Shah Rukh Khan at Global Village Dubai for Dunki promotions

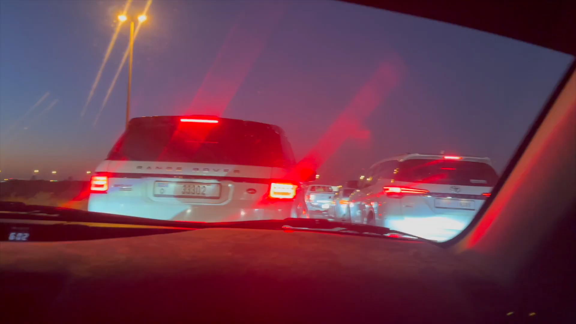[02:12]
జస్ట్ గ్లోబల్ విలేజ్ ఎంటర్ అయ్యి 2 కిలోమీటర్స్ ముందు ట్రాఫిక్ స్టార్ట్ అయింది.